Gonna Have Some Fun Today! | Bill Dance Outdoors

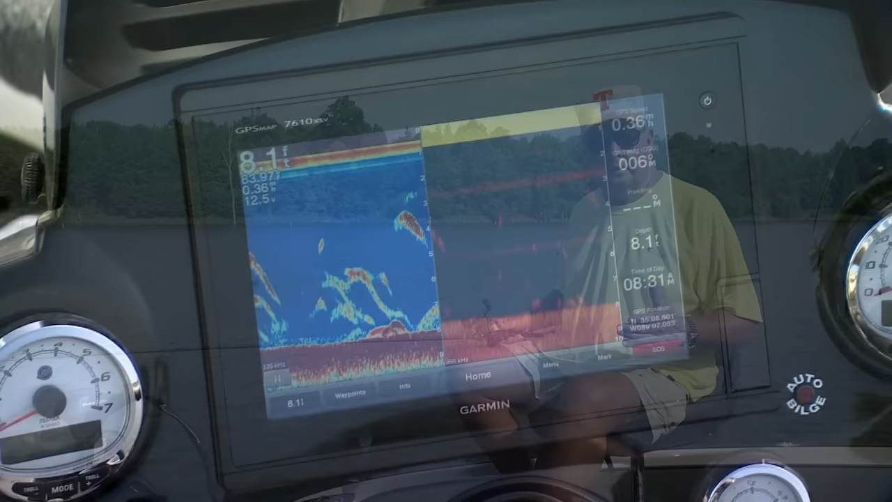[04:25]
On screen: depth 8.1 ft
Now, most good fishermen like to have a surface temp gauge on their boat or graph because
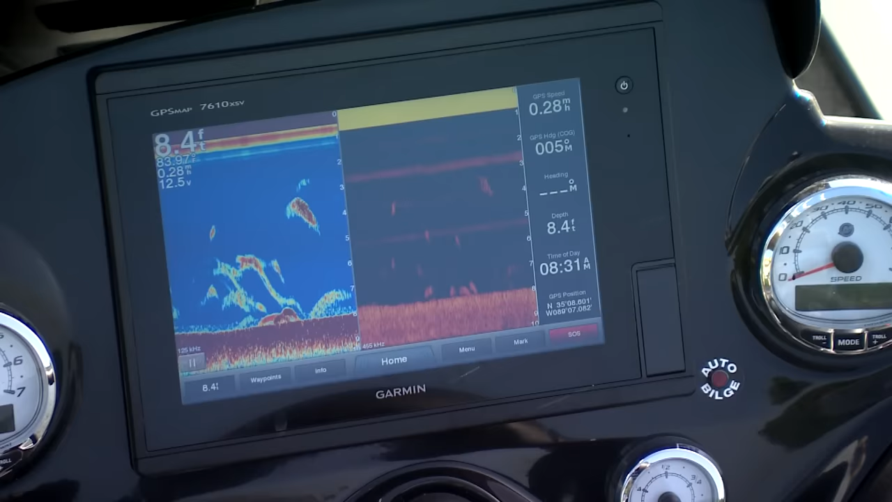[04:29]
On screen: depth 8.4 ft
they can easily keep an eye on it for abrupt and noticeable changes. When these areas are seen, it's then best to use one of the many available electronic hand units that work by lowering
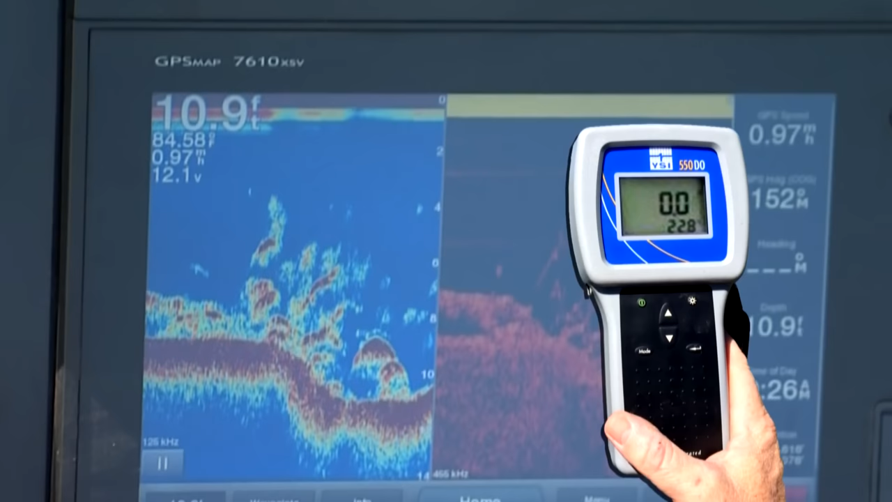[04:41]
On screen: depth 10.9 ft, speed 0.97 mph
a probe into the water to quickly check the temperature at various depths.
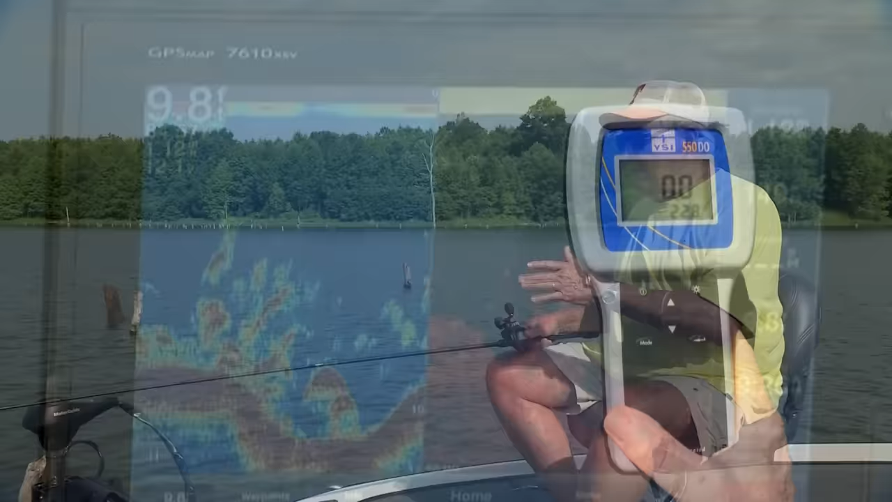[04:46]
Bottom to mid-range temperatures are much more important than surface temperatures, assuming there's an adequate supply of dissolved oxygen there, especially during the summer months.
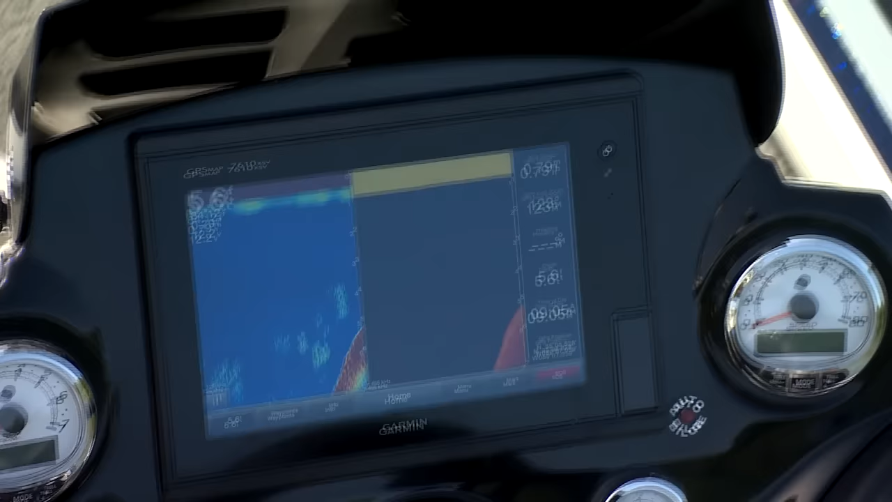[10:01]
All right, right here, we got 6 feet of water, 5 to 6 feet of water right here. And right along the edge of this 5 to 6,
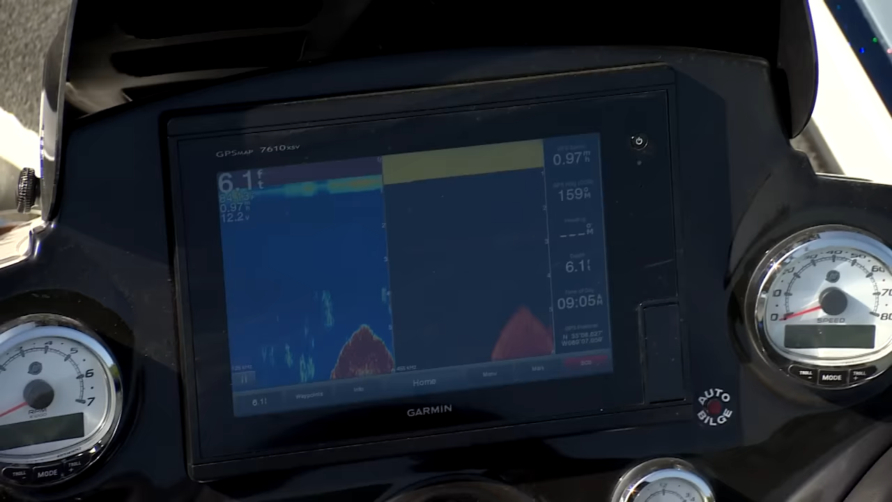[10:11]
most of these fish are using, like I say, 4 to 6, 7 feet of water, right where it breaks off.
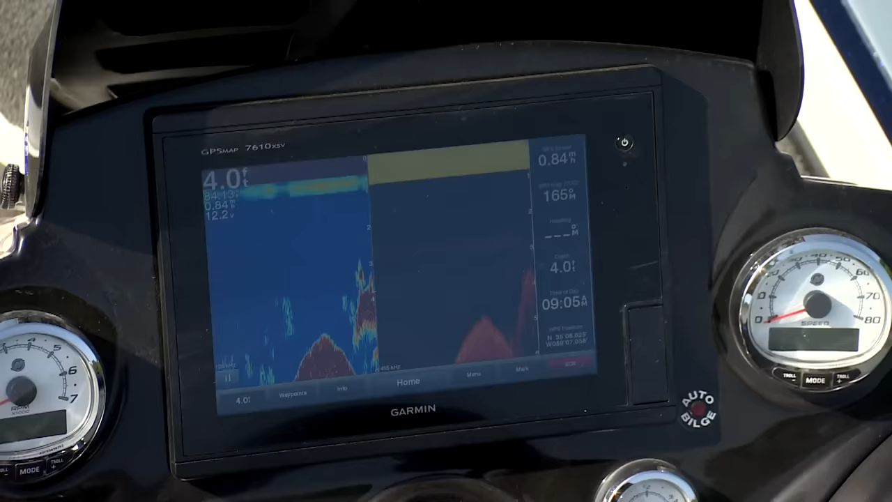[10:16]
Now look at this, look at all this bait right here. See these big balls of bait? They're all along the edge of that drop off.
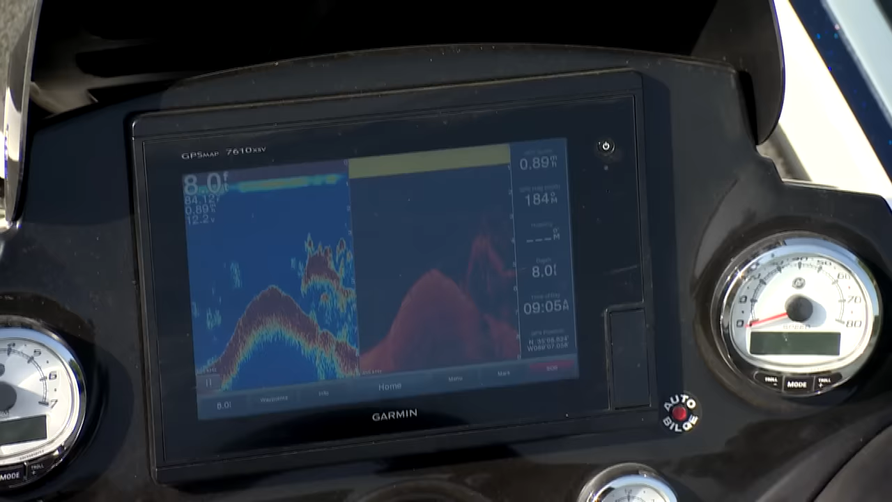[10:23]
You can see it right there again, just as I start to come back up. Just a lot of it hanging right off the edge of that ledge, right where it starts to come back up to about 6.
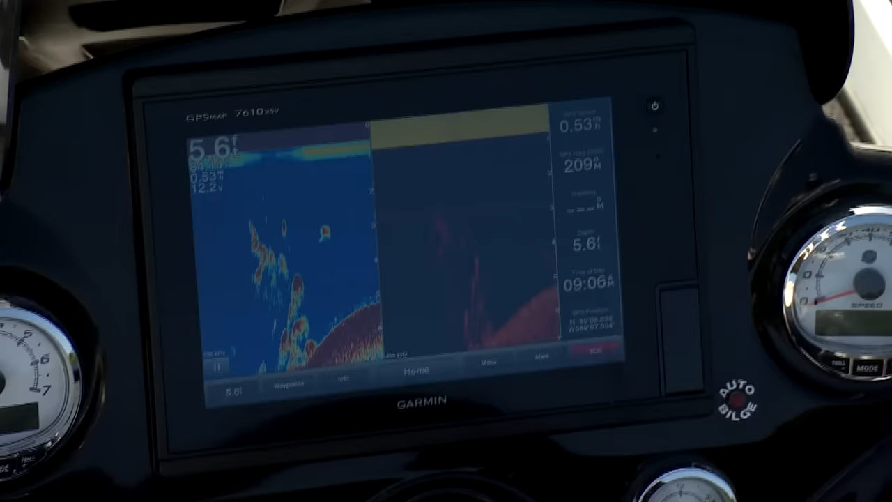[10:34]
I go right back off the edge of it again. A lot of bait.
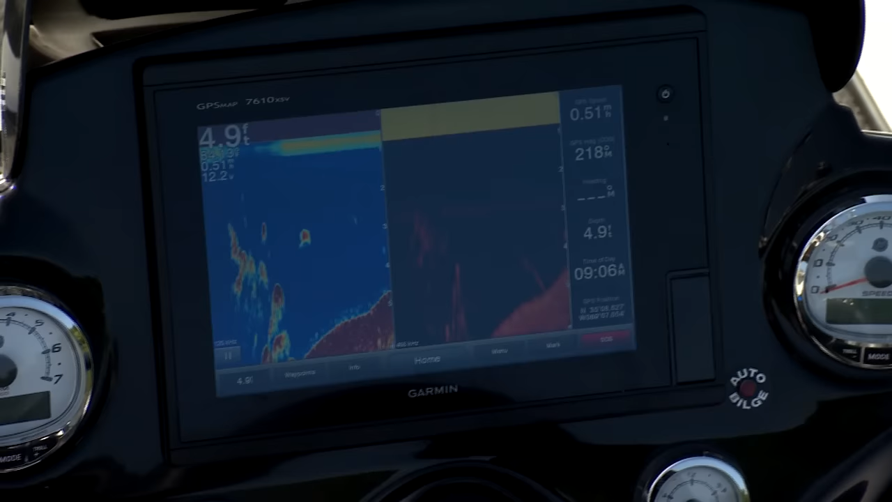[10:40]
That's why those fish are right. I think the majority of them are just scattered, like I say, from about 4 to 8 feet.
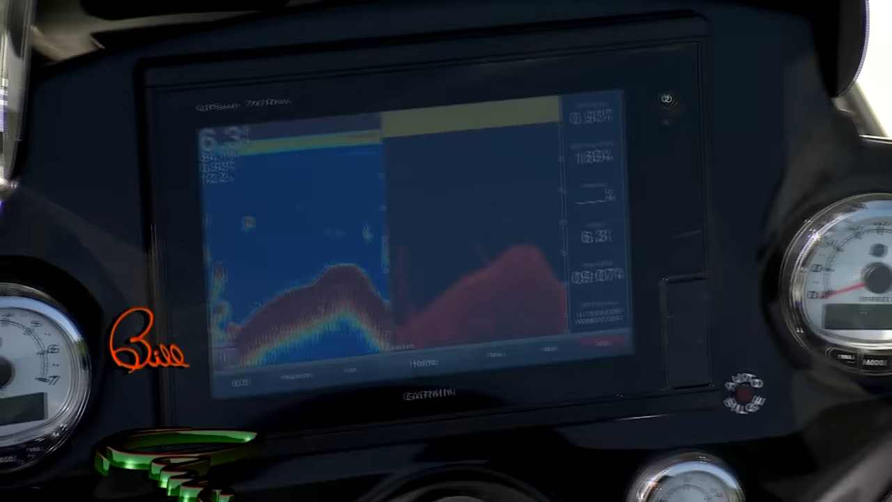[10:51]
And just as I start to drop off again, there's the bait again. See those big balls of bait right there?